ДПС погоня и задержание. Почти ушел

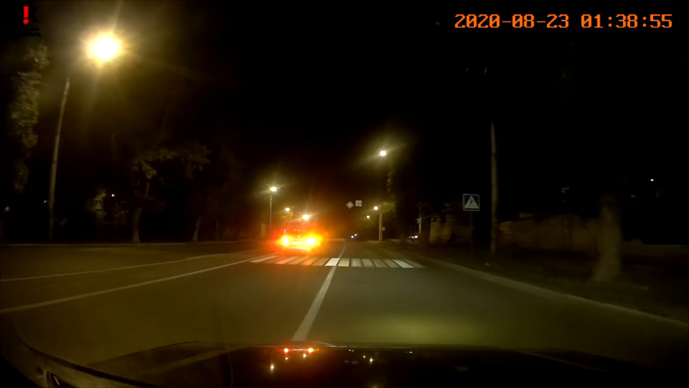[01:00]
Верну, может быть, на правую поворачиваю. Да, да, да. 439, 439, да. Мы уже повернули. Едем по Новосибирску. Он чуть не совершил ДТП. Он чуть не совершил. Сейчас только что чуть не совершил ДТП.
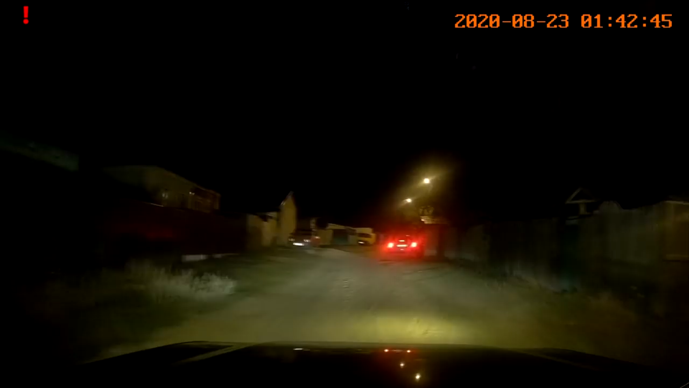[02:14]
Он паркуется, паркуется, паркуется. Да, да, да. Давайте быстрее, блин. Пишу вот это. Машина припарковалась. Да, машина припарковалась. Отлично, отлично. Все, супер. Все здесь на месте.